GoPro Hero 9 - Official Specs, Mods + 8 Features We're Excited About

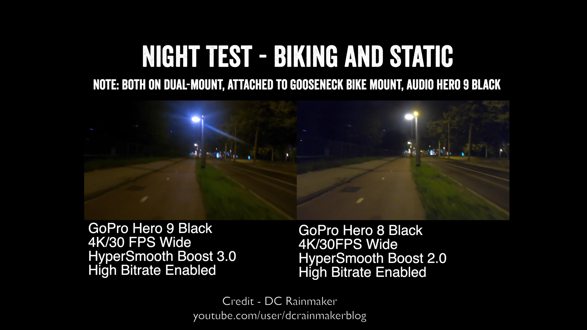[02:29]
I don't think it did very much from the look of it. And it isn't any bigger actually, which is what counts in that case. And so it doesn't appear that it did very much for low light shooting. But it remains to be seen whether the new technology in there actually made low light shooting less shaky, which was really the big problem.